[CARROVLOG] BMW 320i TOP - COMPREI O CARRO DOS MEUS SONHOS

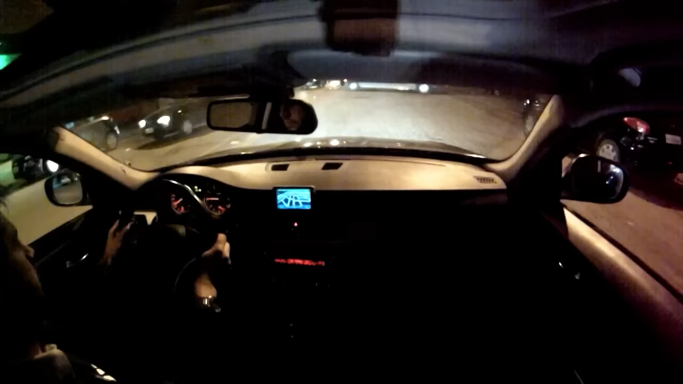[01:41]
É, tá gravando né, nem lembrei que tava gravando né É, tá gravando né, nem lembrei que tava gravando Quanto mais alto pior né, quanto mais alto pior Ainda não deu pra fazer Tem uma moto andando do meu lado, é totalmente errado isso tá pessoal Porque aqui ó, eu tô mudando de faixa e o cara tá totalmente no ponto cego meu Então não se faz ultrapassagem de forma alguma né Pela direita,